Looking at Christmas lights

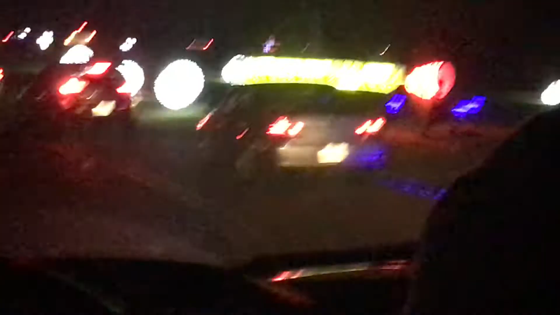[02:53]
Yeah. Don't smoke grass. I can't see the damn road. Yo, what's this, what's this gummy worm looking thing? Everybody supposed to have their lights out. Nah, they said low beams. Hell, nobody knows how to turn their lights off anymore. Used to. You know, put the camera where the lights shine through that sun strip.